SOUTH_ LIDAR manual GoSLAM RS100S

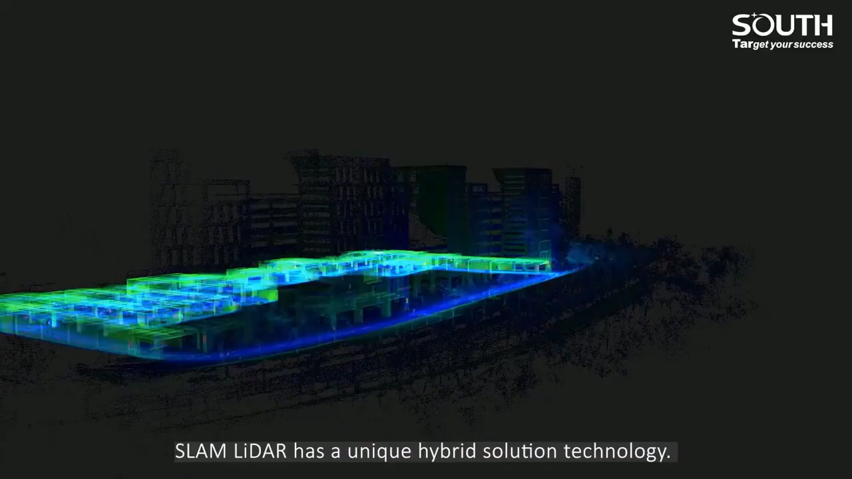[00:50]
Slam LiDAR has a unique hybrid solution technology.
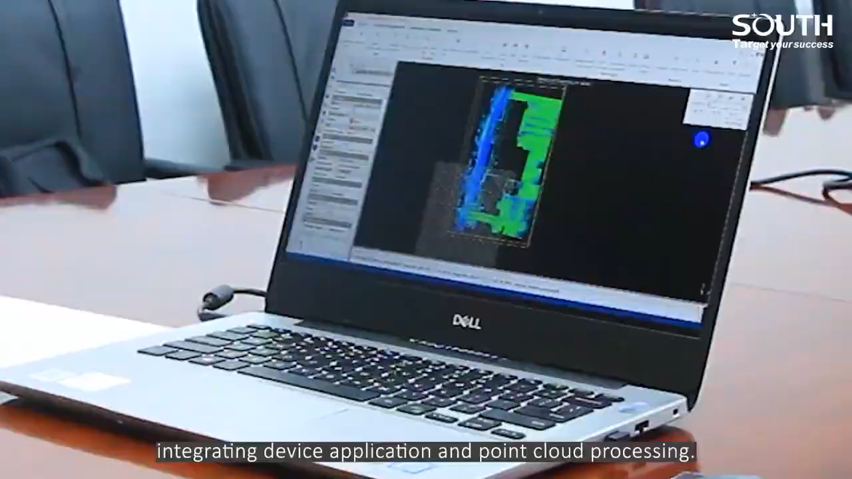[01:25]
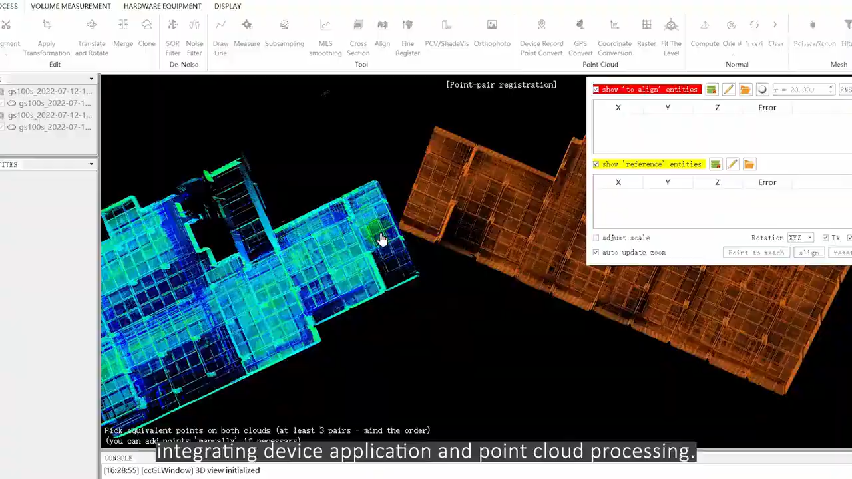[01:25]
It is also compatible with third-party device point cloud processing.
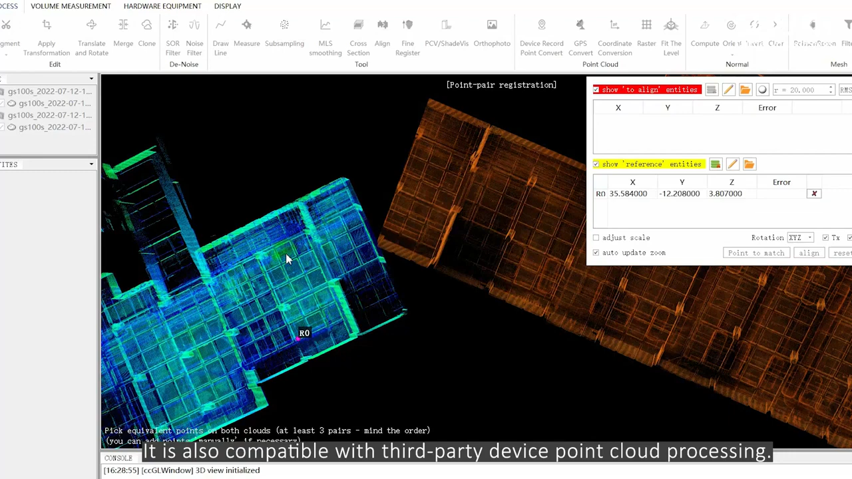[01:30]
The software has 8 basic functions, one-click point cloud dinoising,
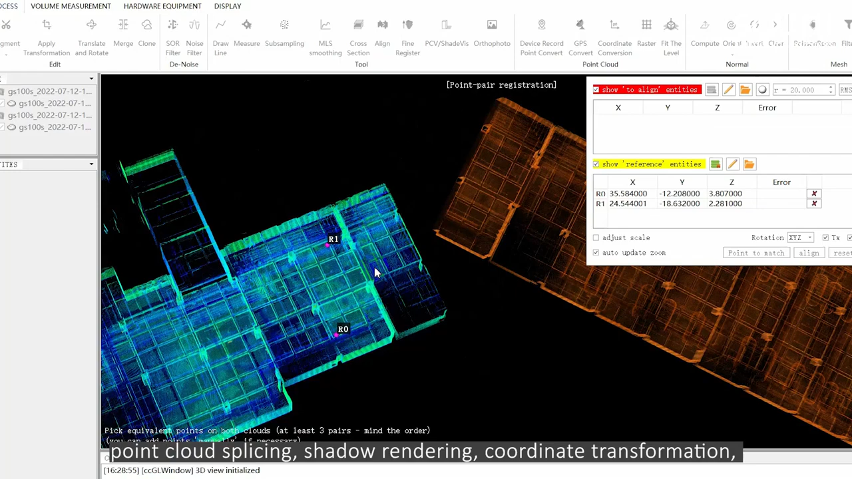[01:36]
point cloud splicing, shadow rendering, coordinate transformation,
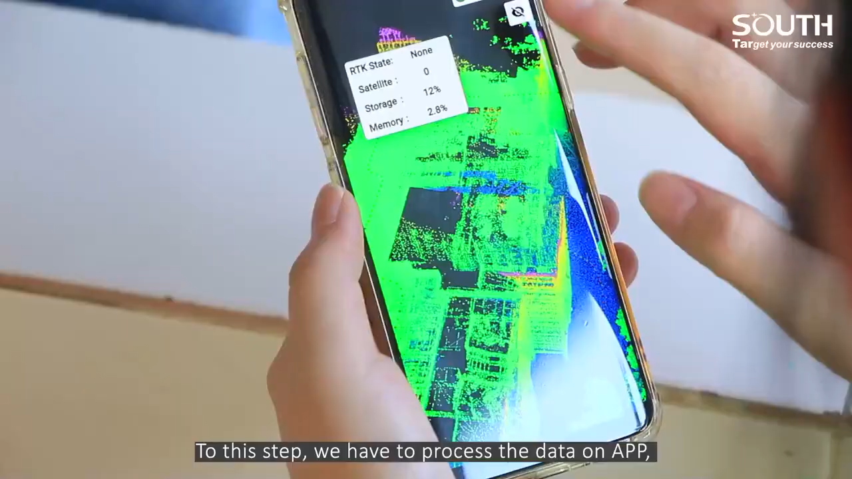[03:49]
To this step, we have two processed data on app. Data process.
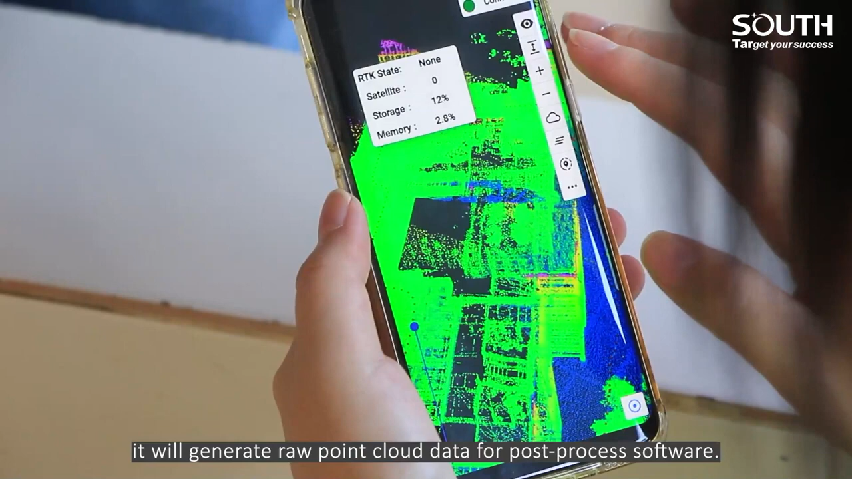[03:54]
It will generate raw point cloud data for post-process software.
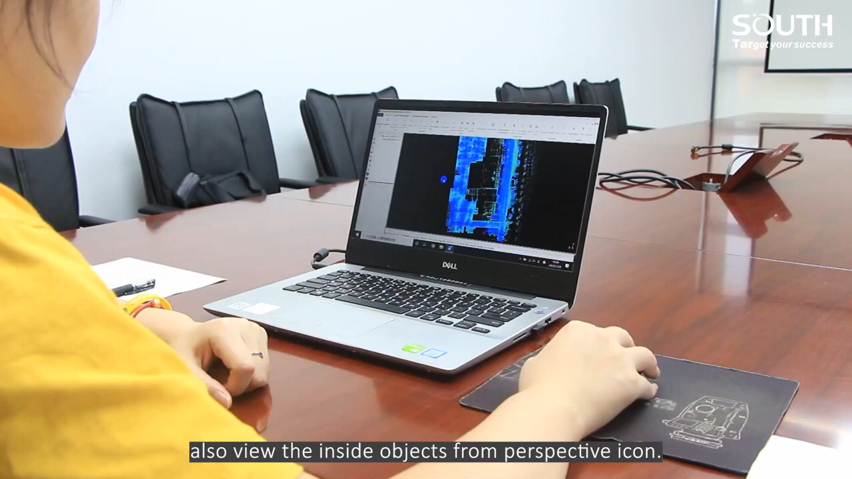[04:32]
And also view the inside objects from perspective echo.
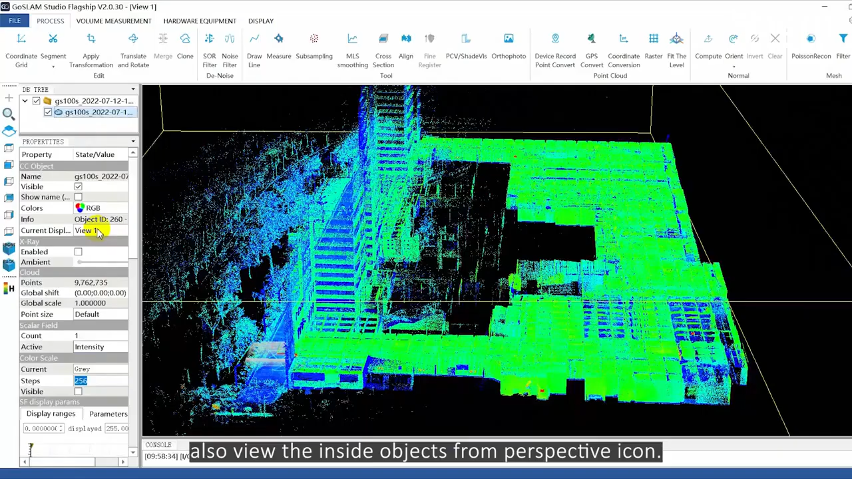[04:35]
We can render the point cloud in elevation intensity.
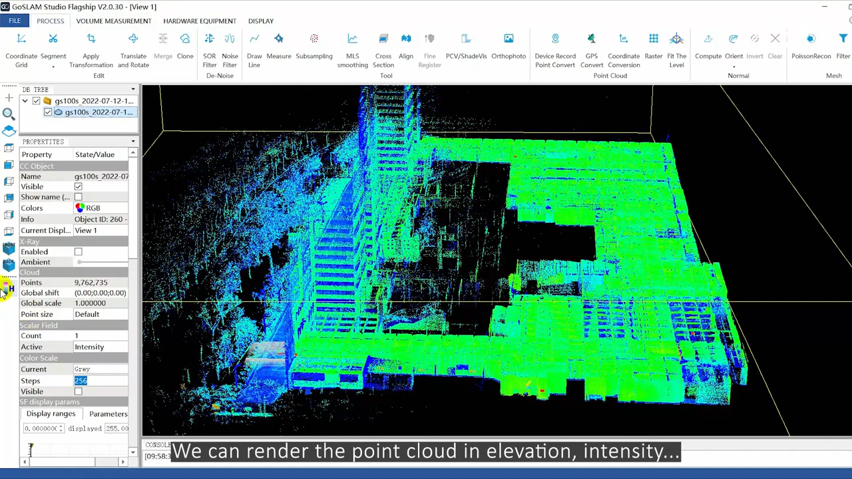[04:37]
Select the color scale and adjust the saturation.
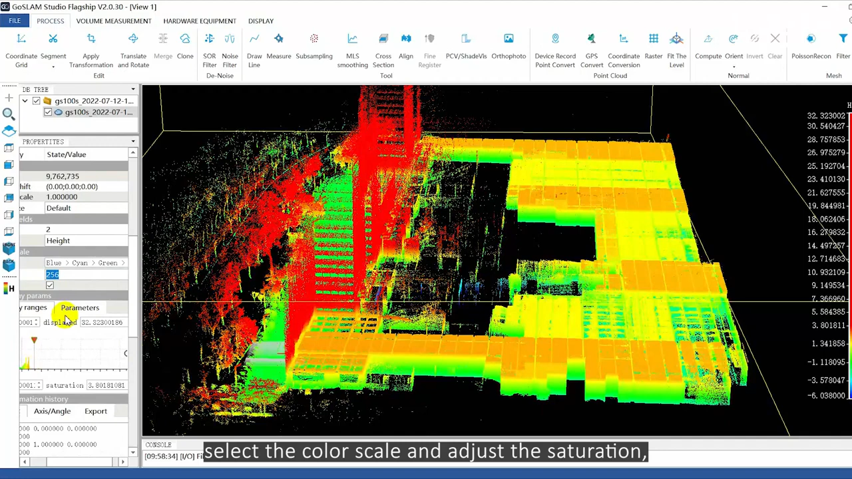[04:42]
Select X-ray function makes point clouds more realistic.
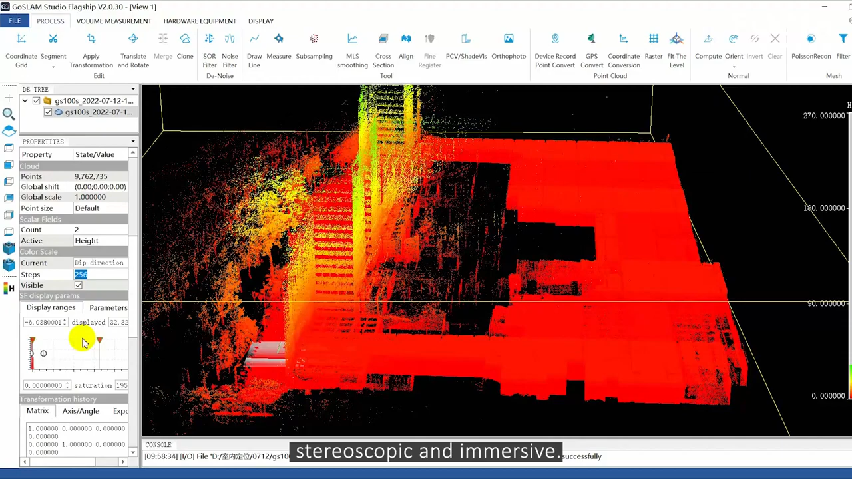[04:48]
Stereoscopic and immersive.
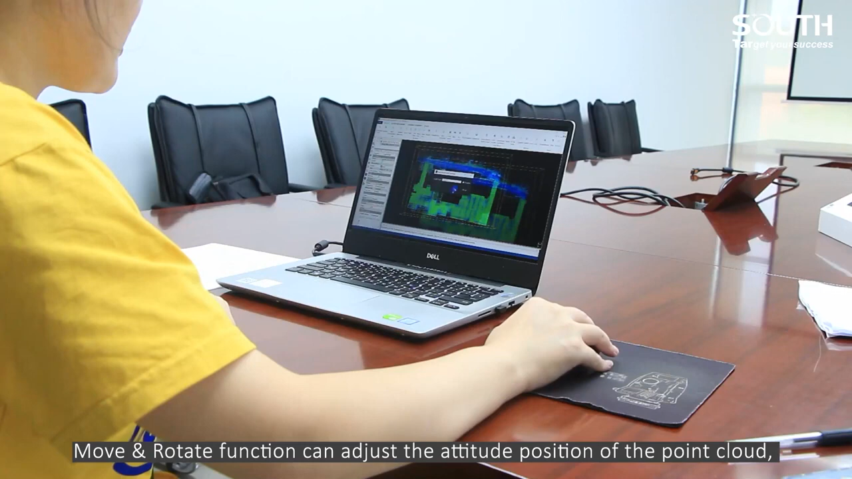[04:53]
Move and rotate function can adjust the attitude position of the point cloud.
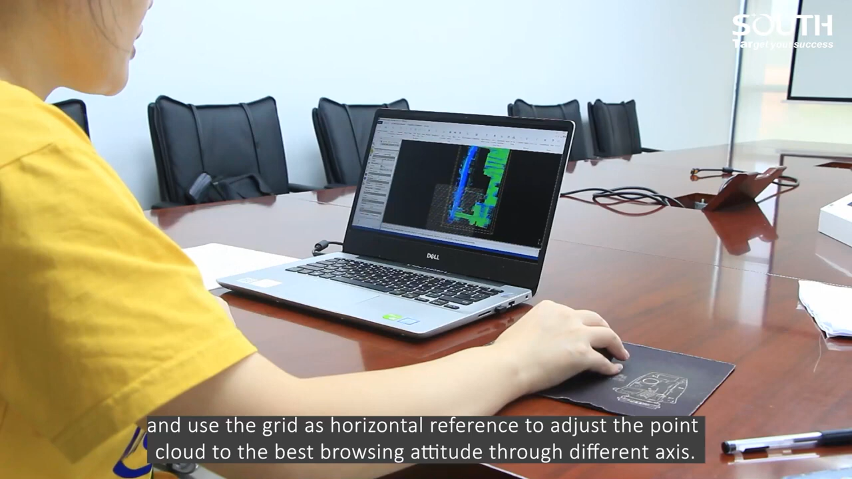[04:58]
And use the grid as a horizontal reference to adjust the point cloud to the best browsing attitude through different axis.
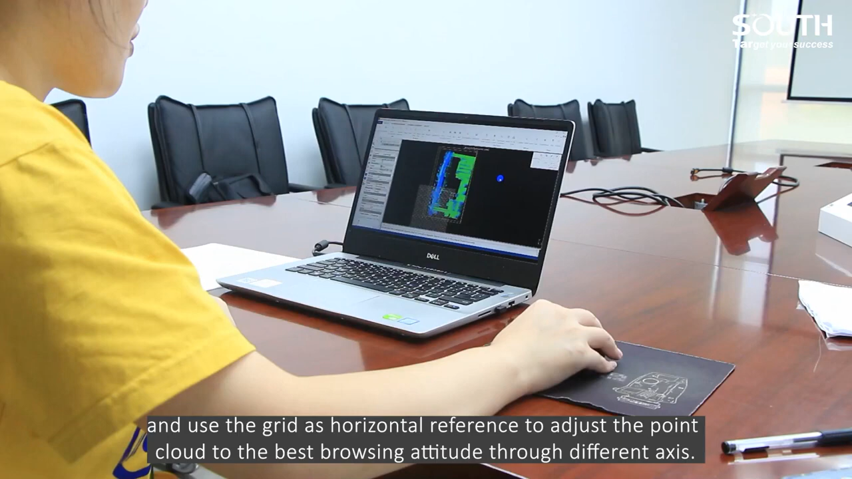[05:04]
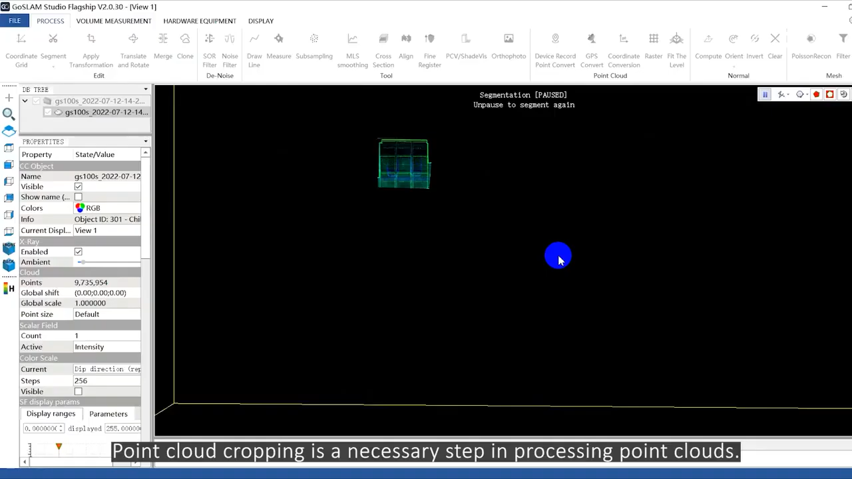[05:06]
Point cloud cropping is a necessary step in processing point clouds.
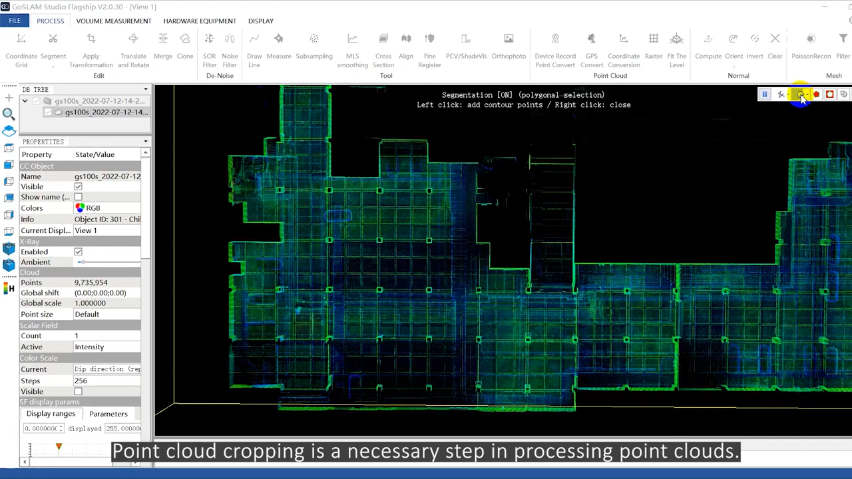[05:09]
Draw a polyline to select a point cloud. Then quickly and effectively remove redundant point cloud or keep only required parts.
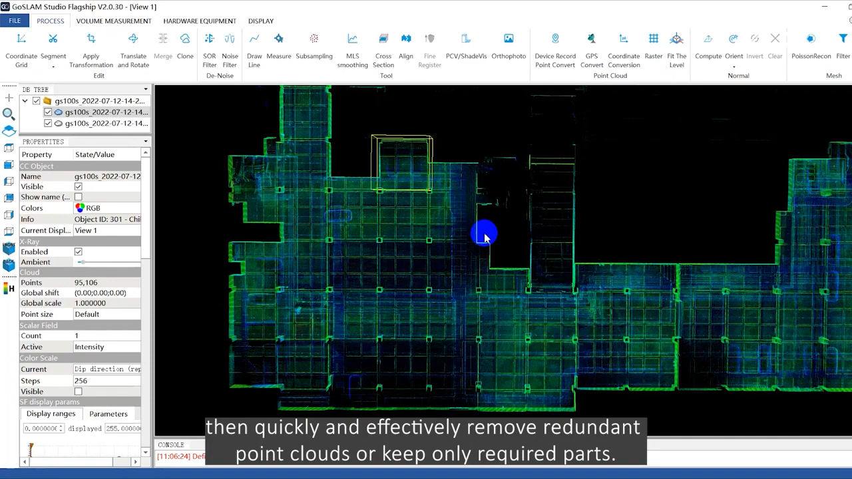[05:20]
Next is dynoisy.
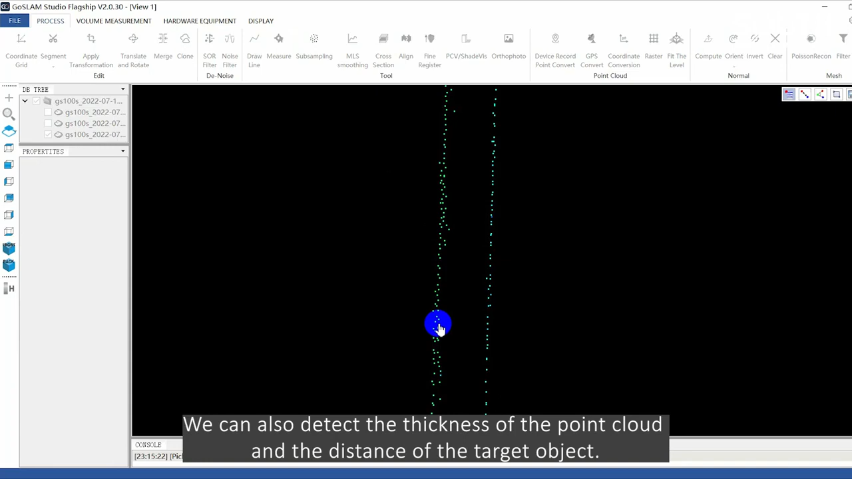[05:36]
The measurement function can easy to implement.
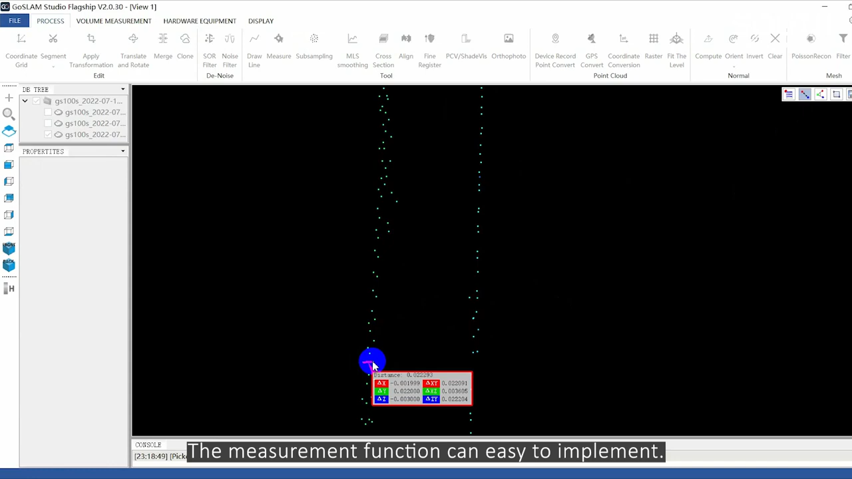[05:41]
So at this point, we have finished the post processing.